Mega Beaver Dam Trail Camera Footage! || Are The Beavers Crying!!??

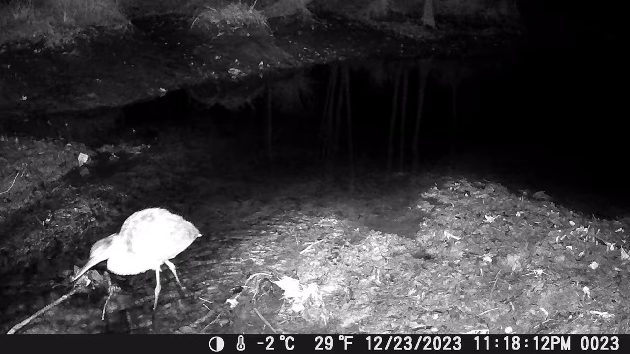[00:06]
It is time to check out some trail camera footage from here at Mega Beaver Dam. Yes, it's been a long time coming,
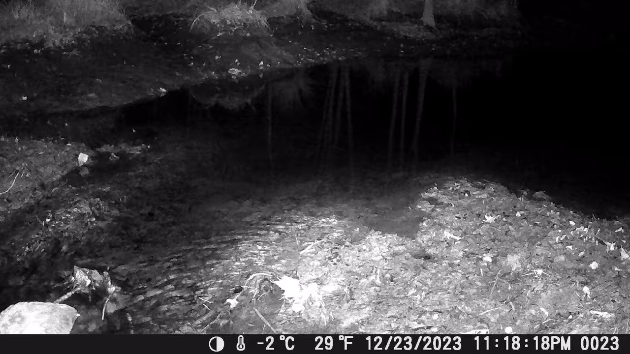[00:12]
so it seems to be with a lot of our trail camera videos, but it is what it is. We ain't gonna waste no time. We're gonna go ahead and get into it. I believe that was a great blue heron that just walked by us. Let us see what went down this time around here at Mega Beaver Dam. Oh, and it's weird. I don't know why it starts with number 23, but this is actually the beginning of the trail camera footage. So, yeah. Anyway, let's get on into it.
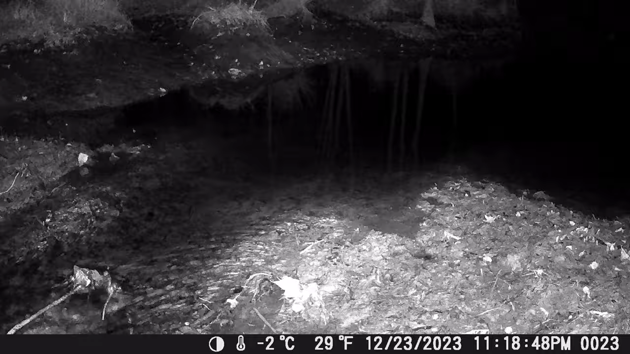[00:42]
Whoa, Nelly. That's different. The beaver is out in the daytime. Looks like a big one, too.
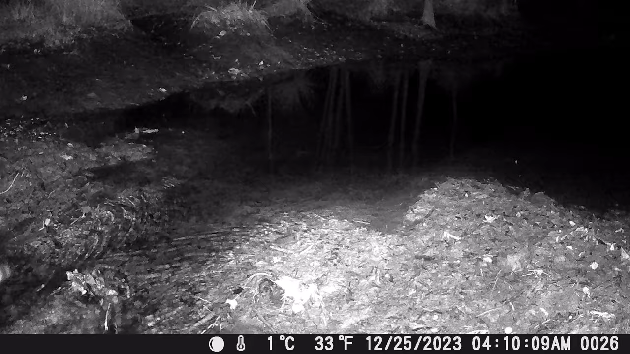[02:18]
I knew it was about time. It was about time that we saw a raccoon. Oh, and Merry Christmas. Oh, got a bobcat.
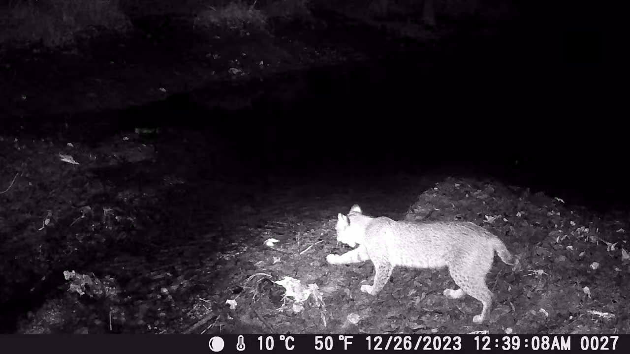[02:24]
And he makes a safe jump.
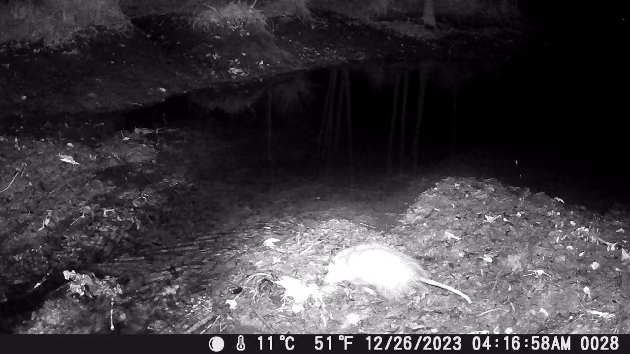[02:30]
Oh boy, I'm not gonna say it. Somebody's gonna get on my case about how important they are, but oh, you got an opossum there, you guys. You can't jump across like that bobcat can. Look like you're scared to go across.
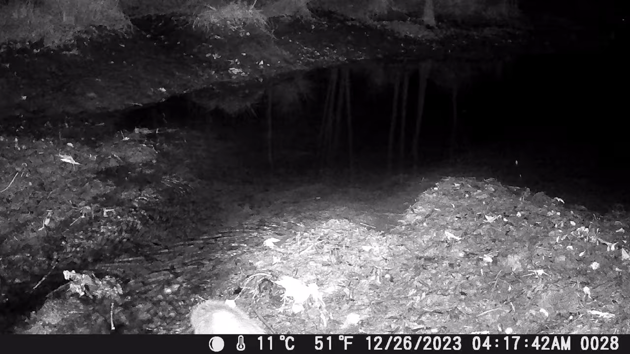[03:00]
Oh, so you gonna prove me wrong, huh? That's all right. Go ahead. Get washed away. Oh, he made it. Okay, I've had enough of you. Stay out of our sight. Go somewhere else and roam around. Ugh. Look at that tail. Even the tail looks nasty.
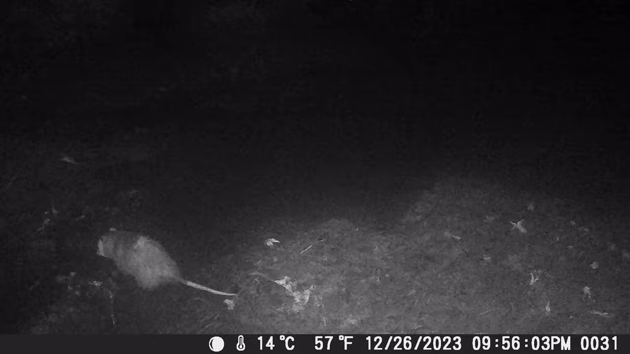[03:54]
Get on across there and don't come back. Where's my switch? Boy, you really trying me, ain't you?
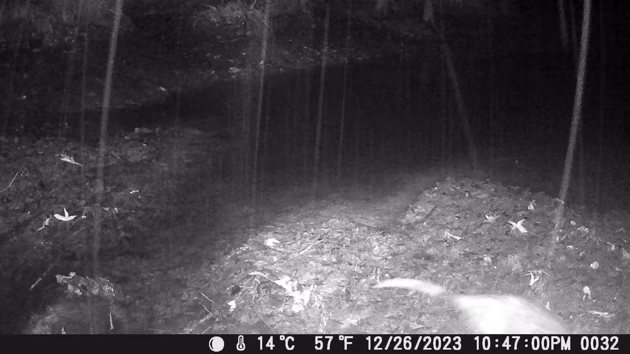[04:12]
It looks like it's raining, huh? A little light rain there.
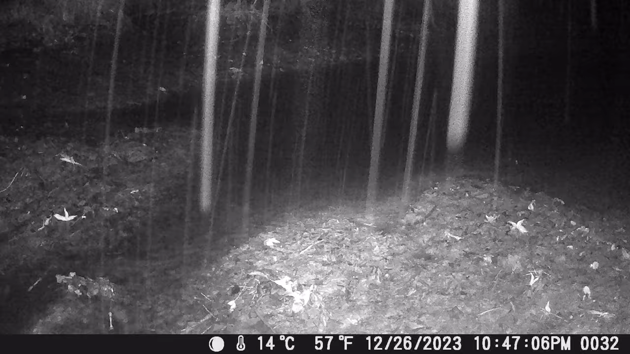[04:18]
Old raccoon coming through the scene now.
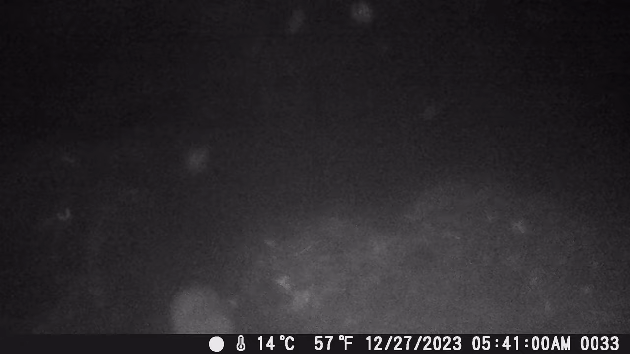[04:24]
Must be foggy out. Can't hardly see anything.
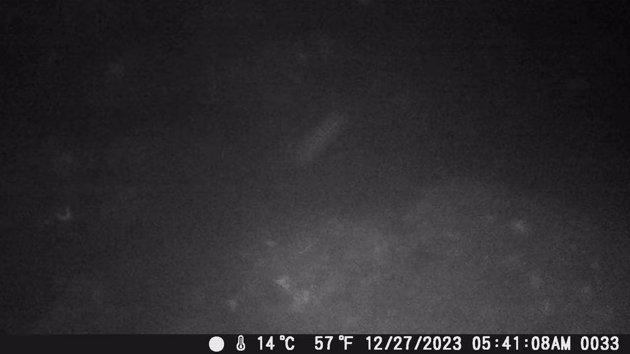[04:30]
Oh, great time of day. That must have been one of them downpours we had. Look at all that water coming through there, you guys. That's a lot of water. Okay.
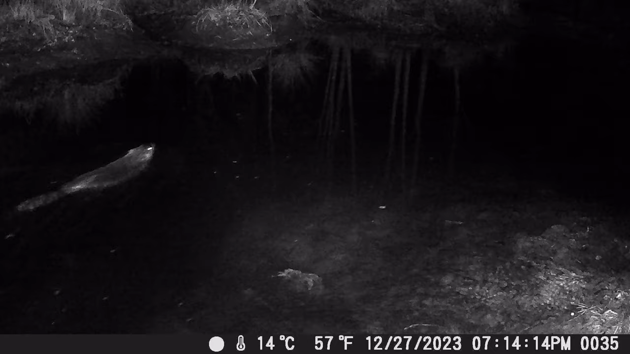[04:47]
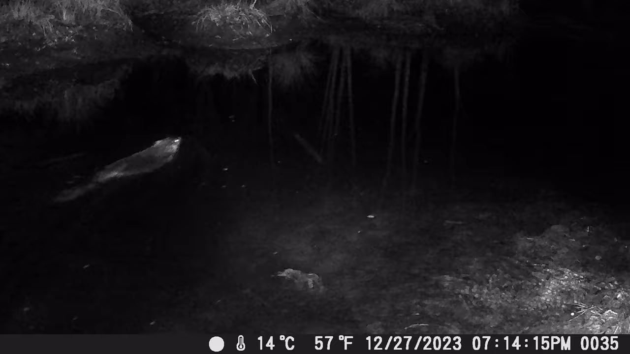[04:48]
Uh-oh. Done woke up the beaver. I know they ain't building downstream with all that water coming through there. What was that noise?